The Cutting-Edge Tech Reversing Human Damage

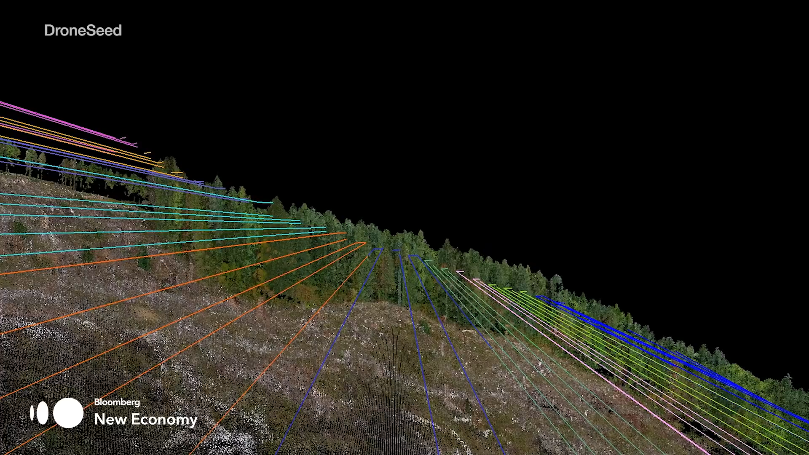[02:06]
Most like LIDAR in self-driving cars is around 200,000 points per second.